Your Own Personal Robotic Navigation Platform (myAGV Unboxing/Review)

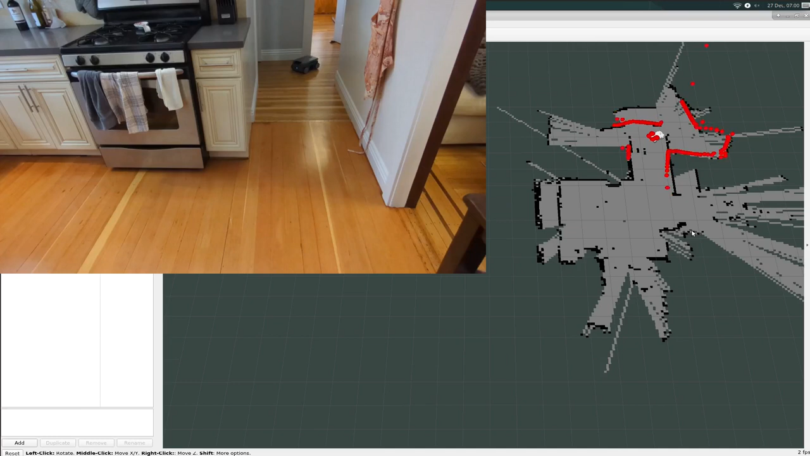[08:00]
That was okay I can't say I'm terribly impressed with the map quality here you can see that the hallway is slanted and you know just a lot of like straight lines that are displayed on the map as as curvy but I suppose this is passable let's let's try this out again using the cartography mapping
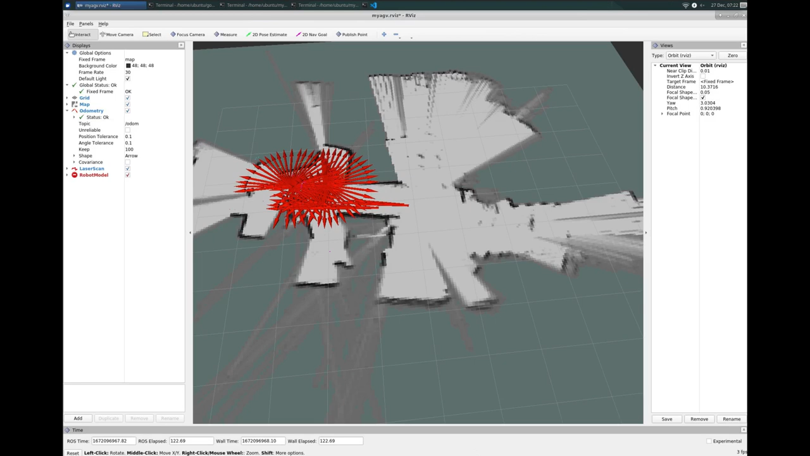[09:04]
okay that looks crazy this is my first time looking at it since we started driving it around so um I'm going to turn off odometry because that's way too much information just looking at the map you know I'm not terribly impressed with this I wonder if
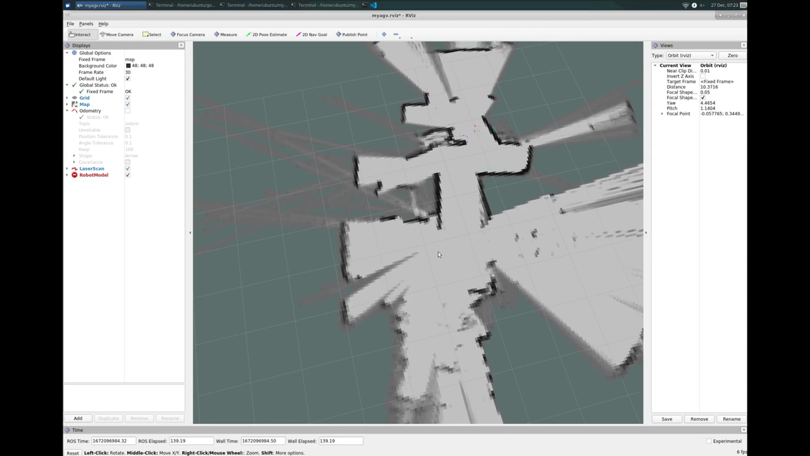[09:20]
maybe if I drove backwards if I drove back to the original start location if it would improve the map so I'm going to go ahead and try that out and we'll see how this works
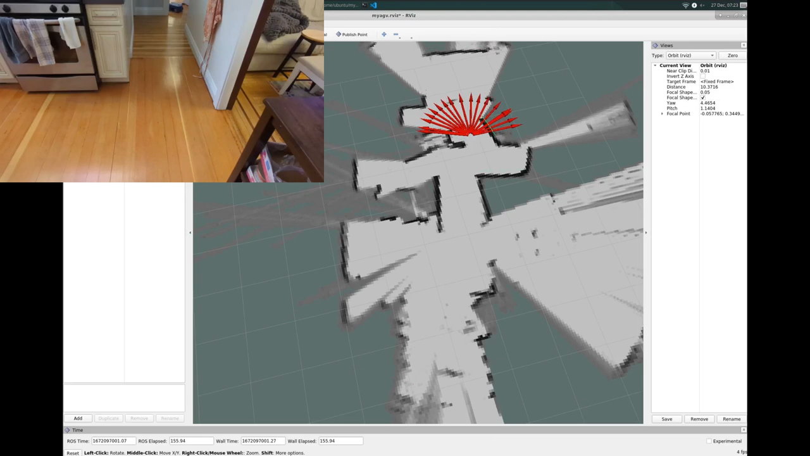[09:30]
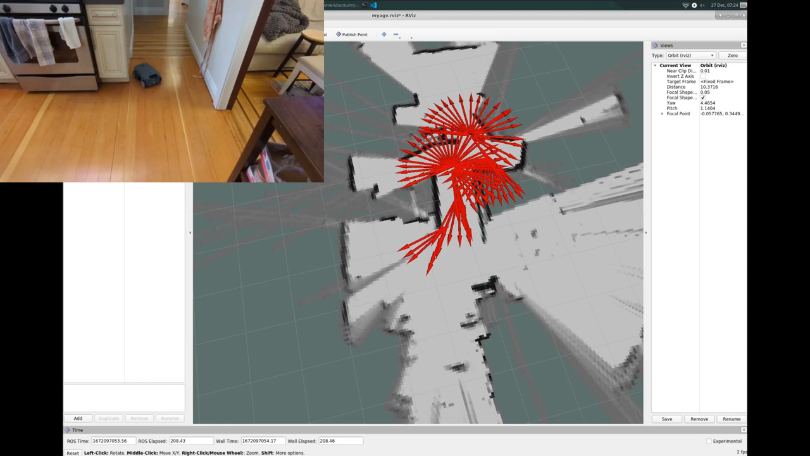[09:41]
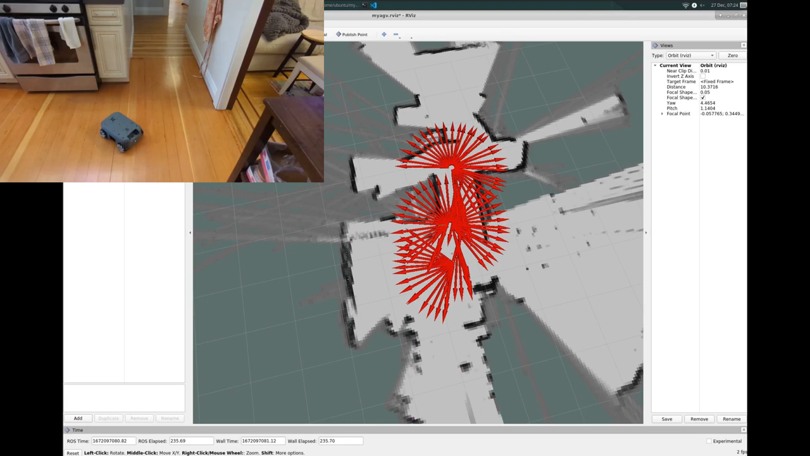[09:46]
you know I'm still not super impressed with this I think maybe this is just how difficult mapping can be um but
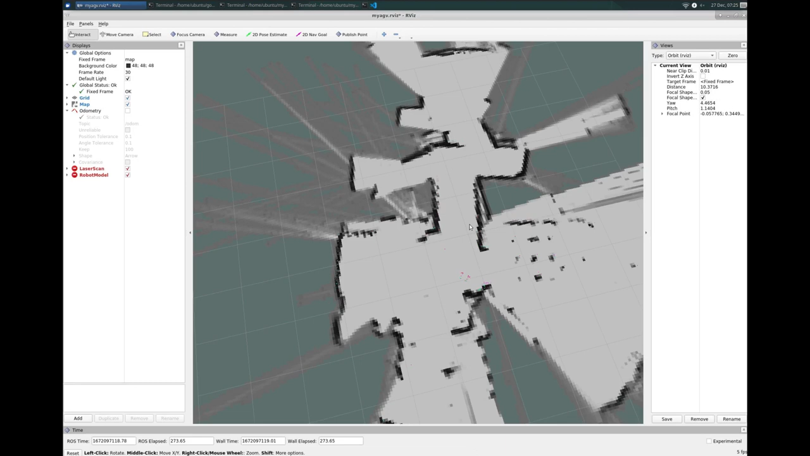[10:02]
you know yeah we do have these kind of uh not right angles where there should be right angles it is I think a little bit better than the g mapping demo so that's worth worth considering so